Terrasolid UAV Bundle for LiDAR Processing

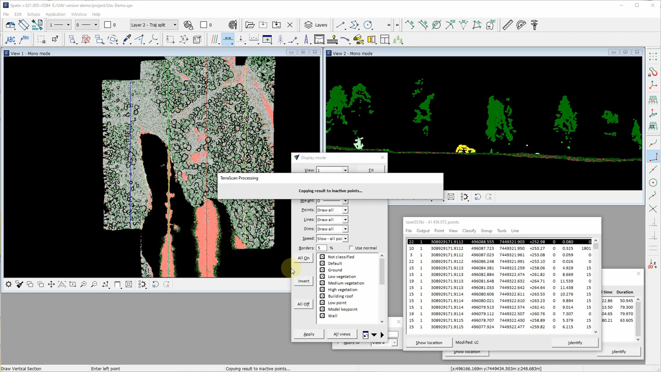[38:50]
those points back to the original or uh or the the classes that that those belong to but let's see so now uh the routine seemed to uh copy the uh classification result in most of the points
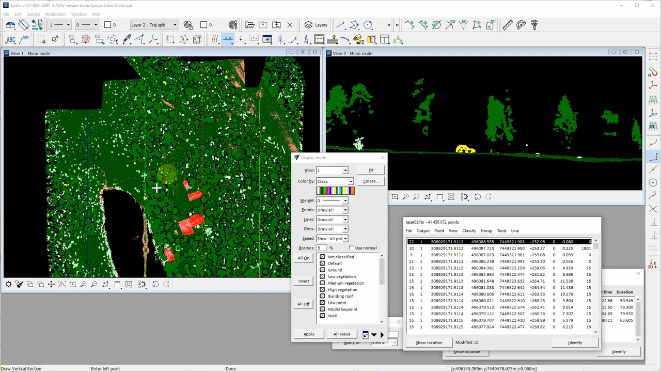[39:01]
so none of our points anymore uh is in the default class all points are uh moved to some other classes quite many those of those uh noisy points or inactive points were in low vegetation so most probably some ground or low vegetation hits
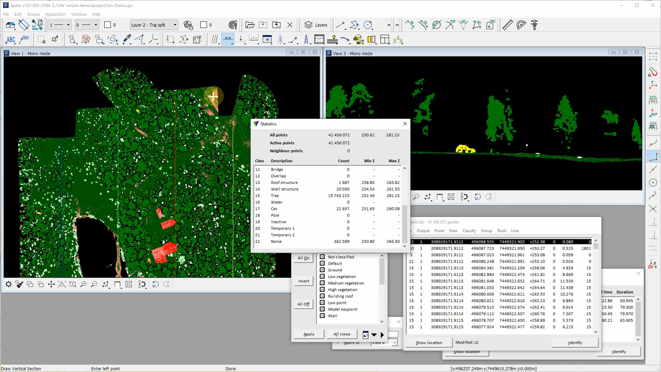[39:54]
uh the noisy points seemed to uh uh be mostly remain or most of the noise points remain in the noise as we also looked at most quite many points were closed these surface areas so those remained in those glasses but uh this was uh uh the uav wizard uh uh gone through quickly and